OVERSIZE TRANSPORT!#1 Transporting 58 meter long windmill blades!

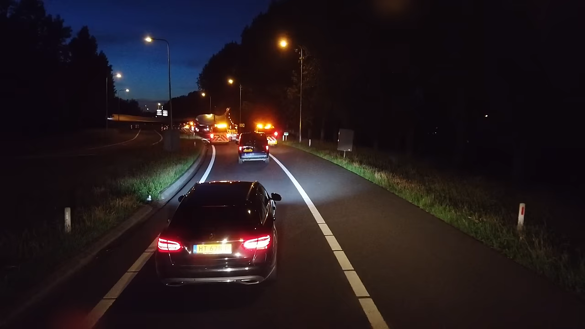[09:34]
After a couple of hours of driving, we have arrived at the exit Wieringerwerf.
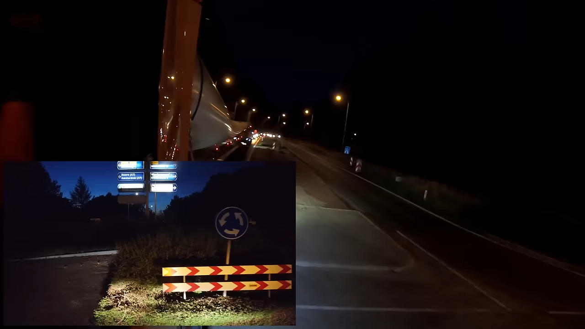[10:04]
At the end of the exit there's a roundabout. At the roundabout we have to turn left. But because we're a bit longer than a normal truck, we have to drive into traffic on the wrong way of the roundabout.
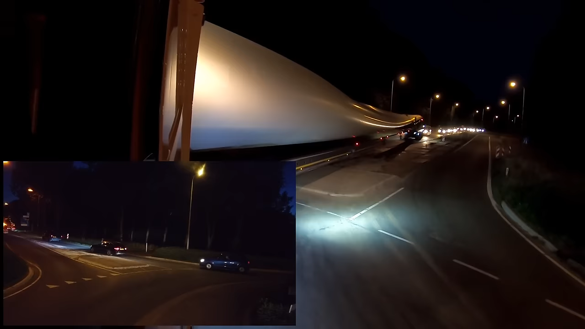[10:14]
My other pilot, of course, has closed off the road so that we can do it safely.